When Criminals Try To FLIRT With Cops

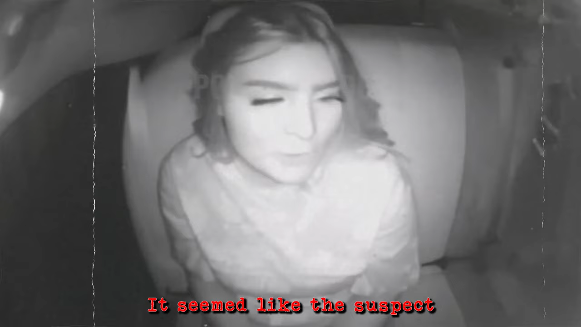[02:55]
For a brief moment, it seemed like the suspect had forgotten that she was being arrested for almost endangering the lives of people on the road,